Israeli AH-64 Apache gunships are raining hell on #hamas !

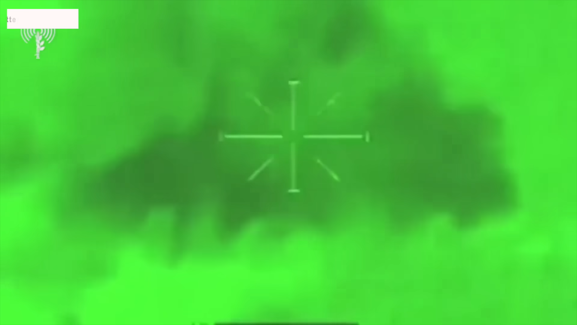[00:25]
the video shows Israeli AH-64 Apache attack helicopters targeting Hamas militants using a 30 mm chaingun and Hellfire missiles.